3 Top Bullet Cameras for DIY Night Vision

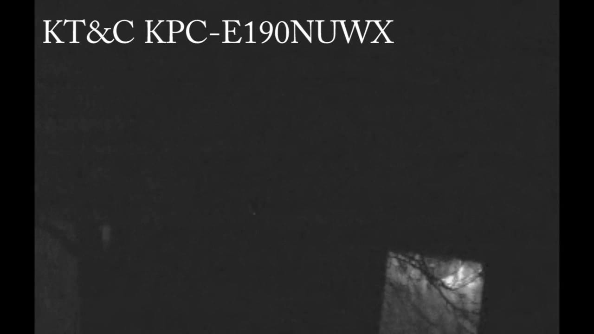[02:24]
view so very high resolution you can make no adjustments though it automatically switches between black and white there's no adjustments we're at the range and we're going to start off with just a standard 190 looms LED white LED and we're just going to
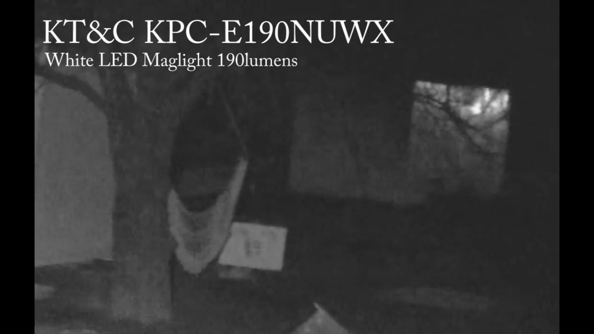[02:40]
see what we can see so here we are there's our 15 yard and blows it out if I'm centered right on it there's our 25 and you can see out there 50 75 100 125 and the very last one 150 so there's your LED here is the 850 IR we're at 25
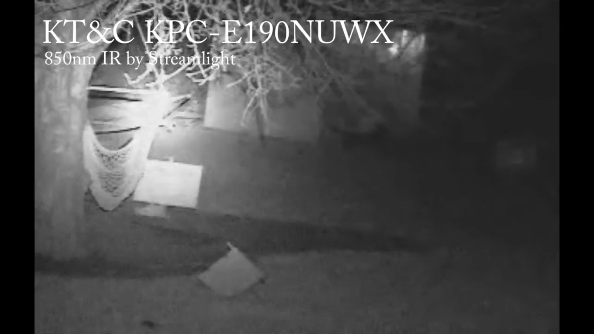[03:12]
and some adjustments can be made this is an extra bright light here the less IR be nice but here is I'm sorry 15 25 50
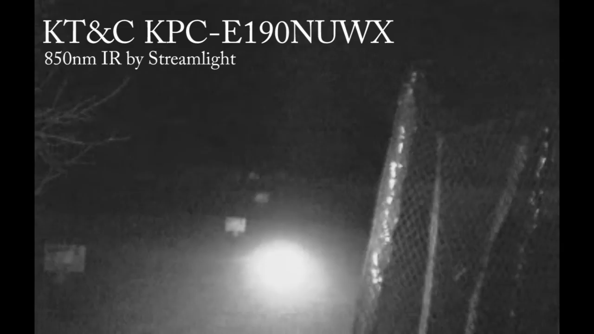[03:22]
75 100 and now when we get out there to that 100 125 150 my beam is more
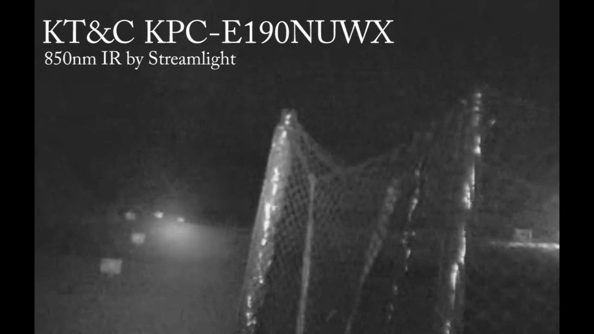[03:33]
reasonable for brightness so just wished I had it adjustable right now and I don't so this one here again was the e 190
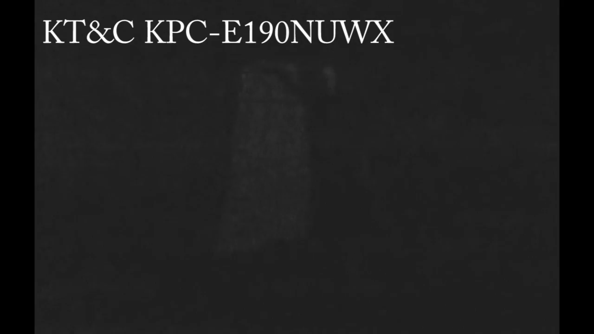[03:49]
here's the 940 illumination now 940 spot and as
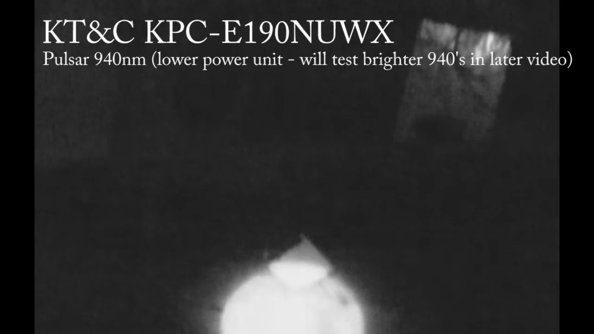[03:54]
bright as we can there's 15
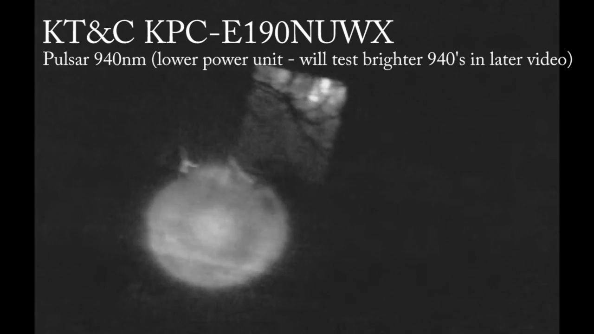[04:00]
25 we can see 50 75
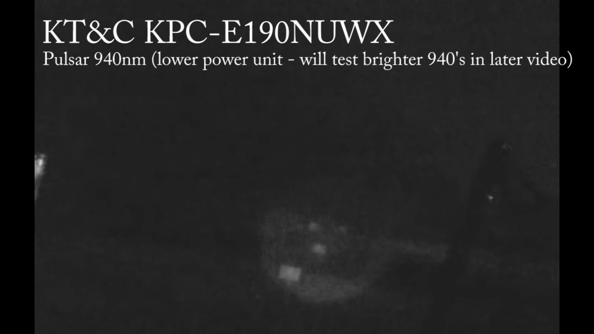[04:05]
100 barely make up the 125 might be
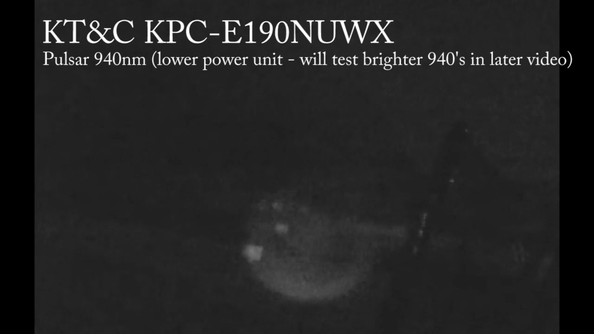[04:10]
the 150 I can see out there but that's about it
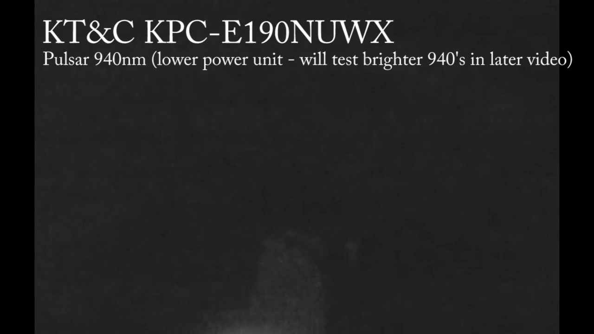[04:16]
okay now we have got the largest cameras the cameras the 230 series which is the larger
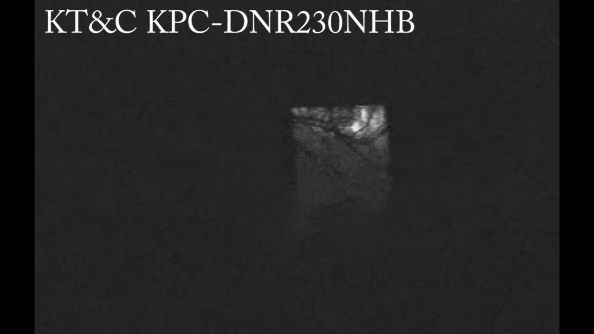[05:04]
see there a couple lights that's way down there about 300 some yards away so definitely we've got a little better settings better view with no lights at all on that here is
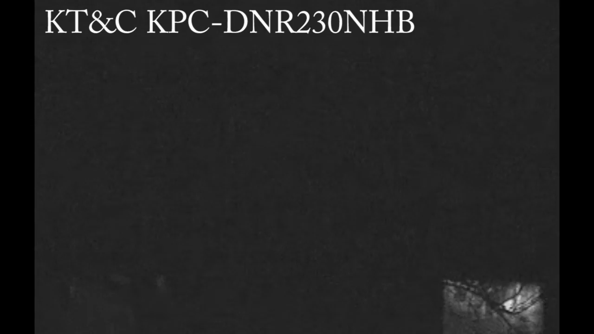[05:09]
again a standard LED white LED all the way out
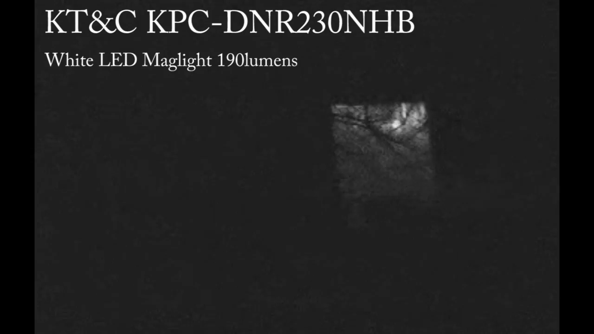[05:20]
here is the 8 um
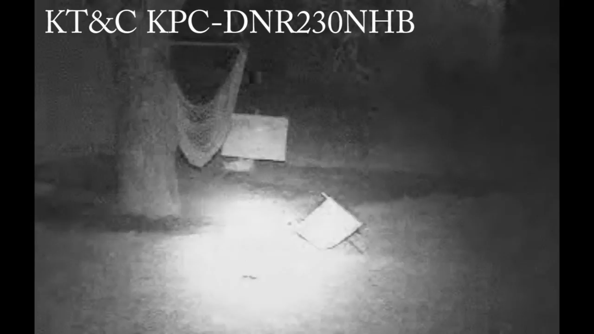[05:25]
850 IR lamp give some ideas of what this looks like all the way out to 50 75 100 125 150 pretty decent
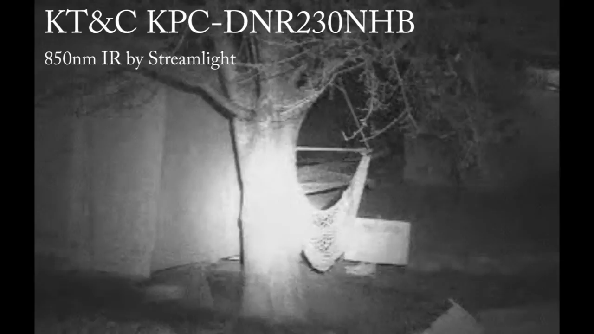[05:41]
now what's nice about this because it has an OSD I could sit here and tweak them settings for any closer range shooting now this light I know that we've got more lights to test um this isn't quite the best choice but I could tweak them settings so that doesn't blow that out anymore and I could actually see that that's what's nice about that OSD there's um a lot of adjustments that I we can make
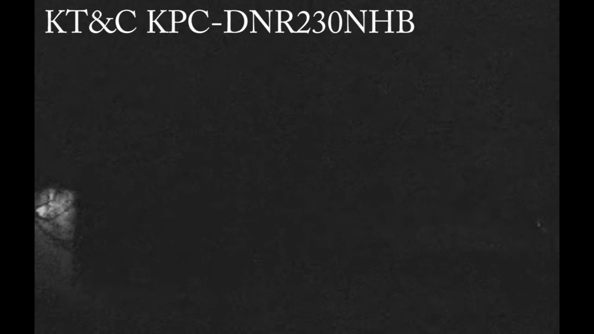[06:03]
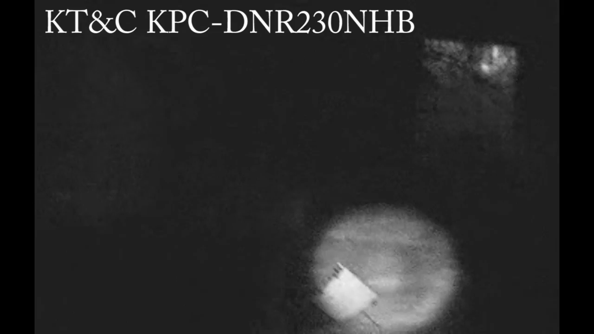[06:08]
and here is that dnr 230 camera with the 940 IR
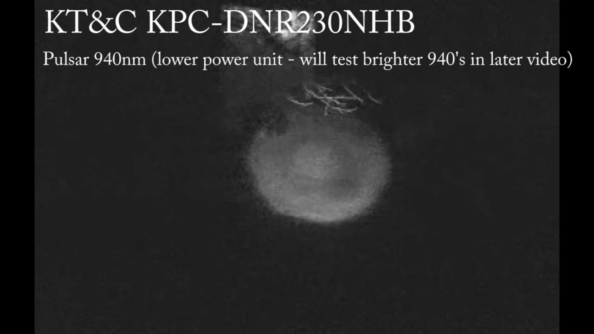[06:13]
garden cart out there it's not as bright there's 25 50 uh 75 100 and 125 is barely but I can't recognize the 150
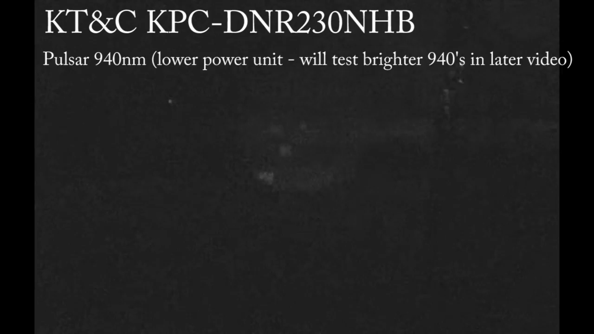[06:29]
from here um closer range pretty really good settings
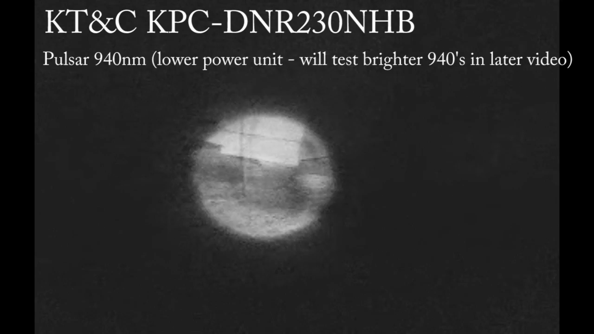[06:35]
actually on this right now this last camera is the
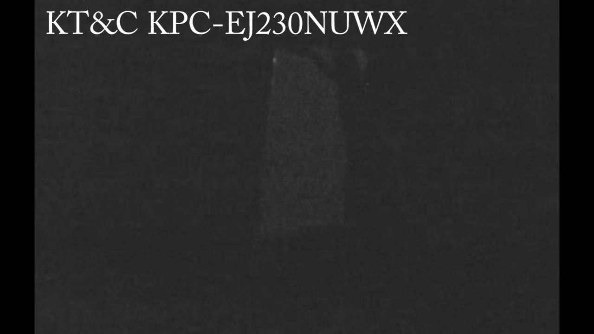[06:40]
EJ-230 it is the x-view chip the highest resolution that you can get in this mini bullet camera it also has the OSD this is its settings the best that I could seem to come up with for general overall
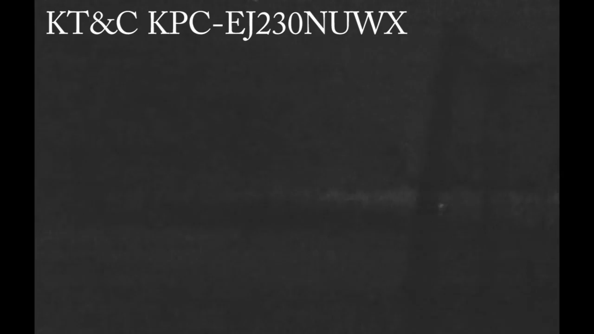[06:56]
again there's the neighbors and their lights it adjusts fairly well for the blowout the changes you can see the best with this camera there's no doubt that x-view chip is picking up nice this is no extra illumination I can to the eye I can see the glint off of there but um this camera is seeing really decent I can't make out that cart with my eye at all and I can see the cart against the building so here is standard LED illumination here 190 white flashlight so this is normal white